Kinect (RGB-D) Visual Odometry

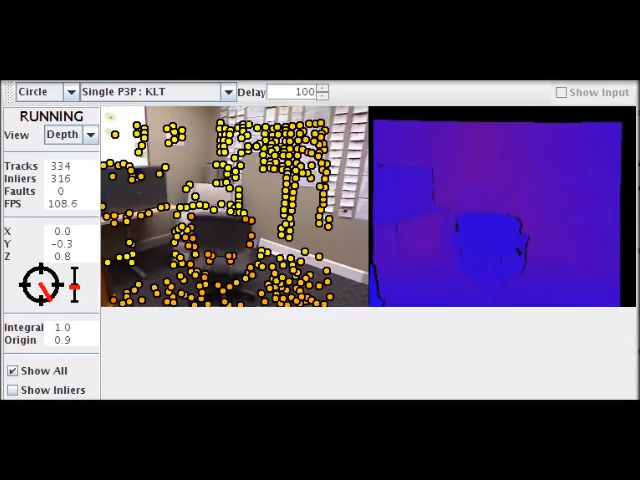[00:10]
The Kinect provides both a color image and a depth image. In the depth image, cooler colors are closer and warmer colors are farther away. This type of sensor is known as RGBD.
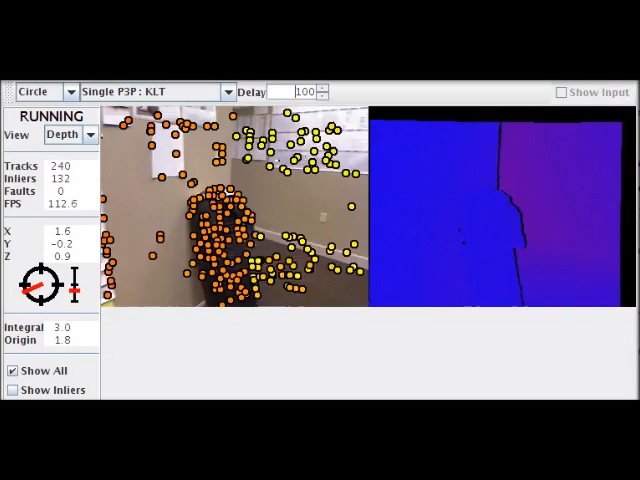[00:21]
Visual odometry is a problem where the camera's ego motion is estimated by tracking features throughout a video sequence.
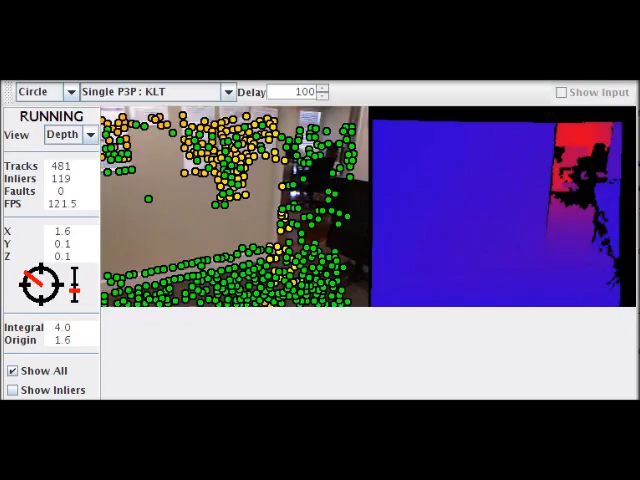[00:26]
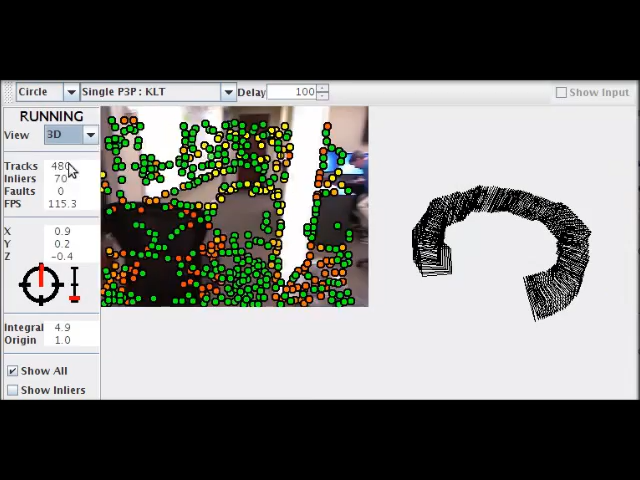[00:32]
When I switch the right view to the 3D image, you can see the path it is estimating clearly.
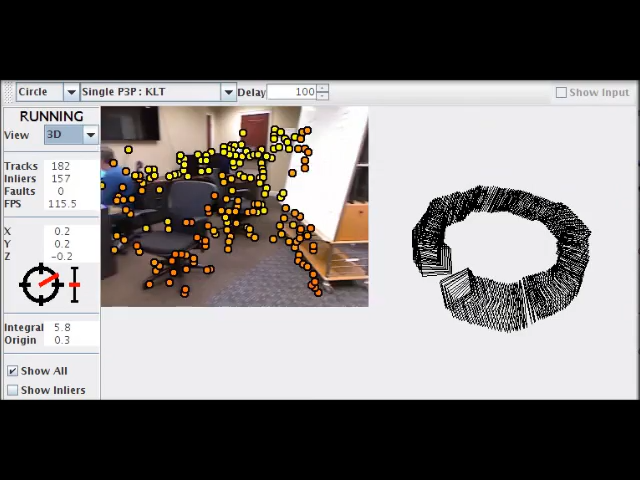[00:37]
The visual odometry algorithm being used here works by tracking features in the color
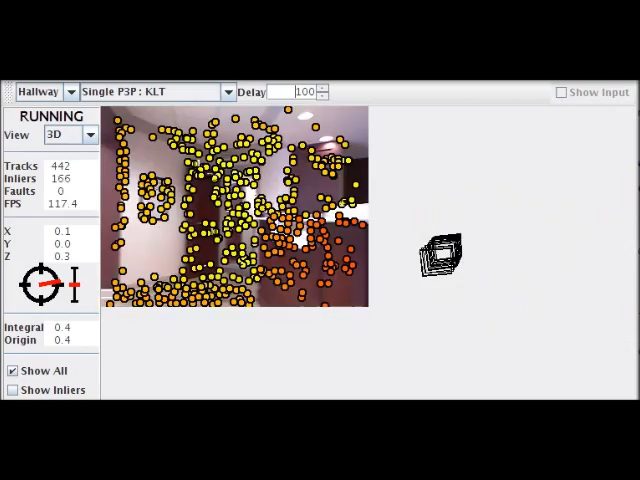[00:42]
image and then using the depth image to estimate their 3D pose relative to the camera. The camera's pose can then be updated iteratively by examining how those features move.
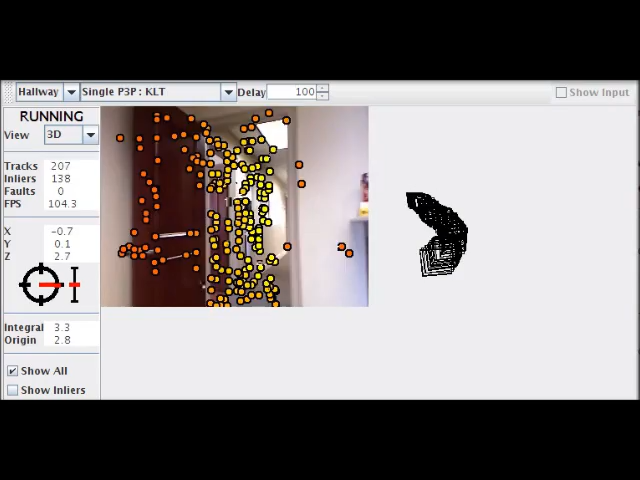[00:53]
Visual odometry with a RGBD sensor is much easier than it is for stereo, both computationally and algorithmically.
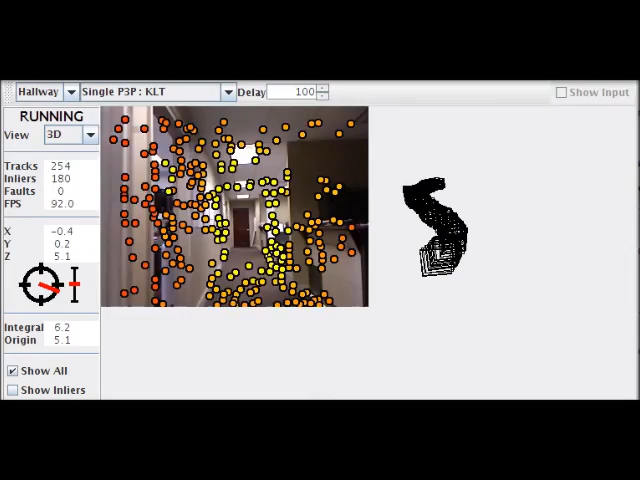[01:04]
On the left, you can see how fast the motion calculation is happening.
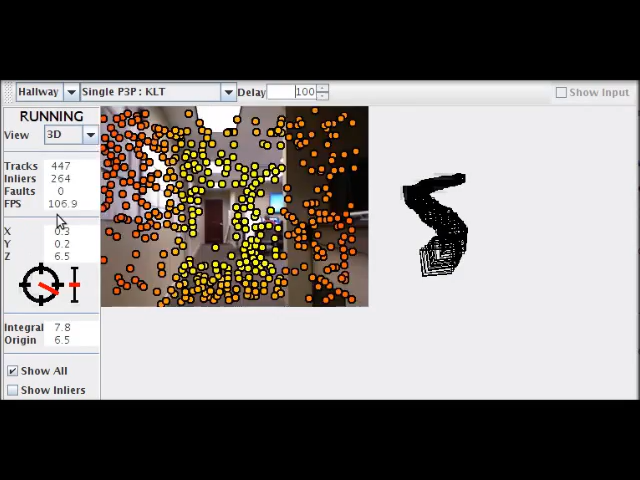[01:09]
It fluctuates between about 80 and 120 frames per second.
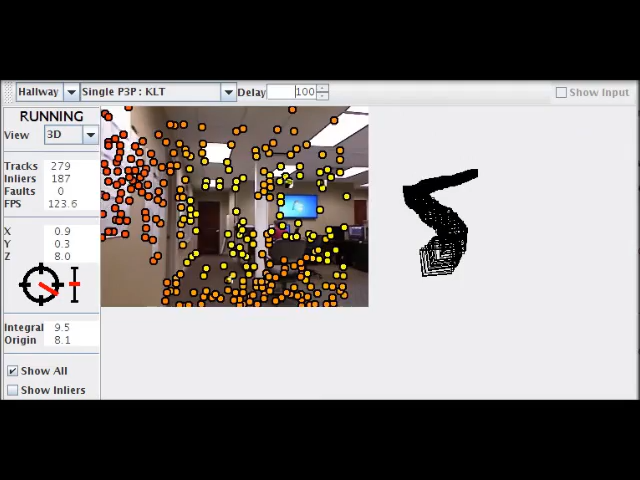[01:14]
One issue that you need to be careful about is motion blur. This is especially problematic inside dimly lit rooms.